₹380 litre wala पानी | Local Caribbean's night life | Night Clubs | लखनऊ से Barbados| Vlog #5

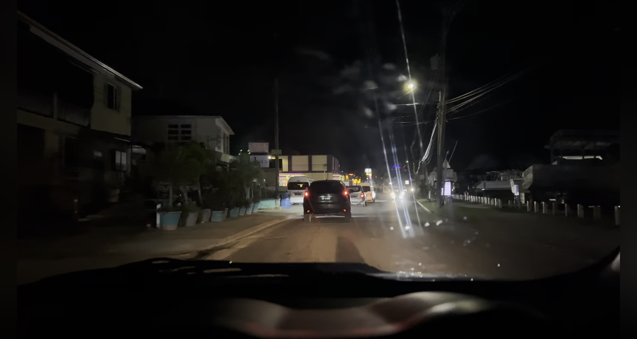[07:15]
वेस्टर्न पहुँच चुके हैं यहाँ पर, और ये भी सेपरेट है, बिल्कुल यहाँ पर दिखाता हूँ आपको, लेफ्ट साइड सेपरेट बहुत है, जैसे अपने यहाँ डोमिनोज जगह जगह होता है वैसे ही सेपरेट है।
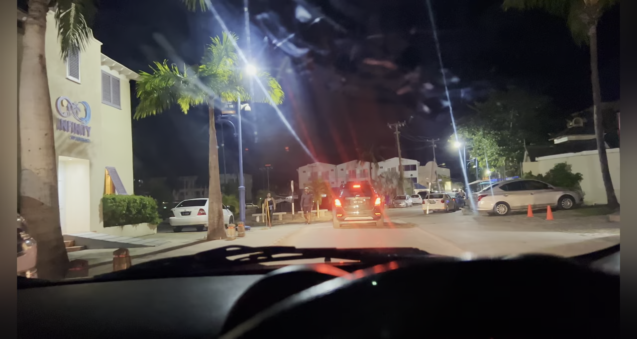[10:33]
वहाँ पे भी सारे फॉरेनर्स ही होते हैं, इधर लोकल्स का ज़्यादा रहता है, लोकल्स का सीन।
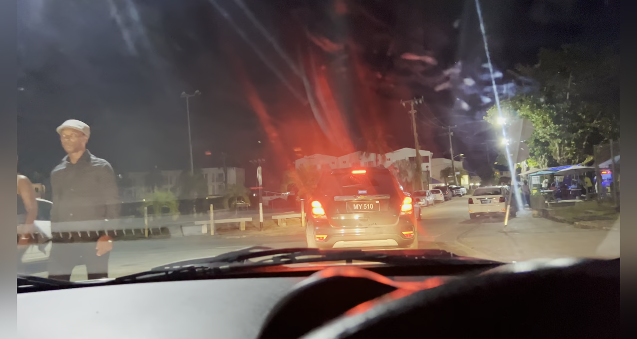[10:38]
ये सारे यहाँ पे होटल्स हैं, लाइन ये देखिए।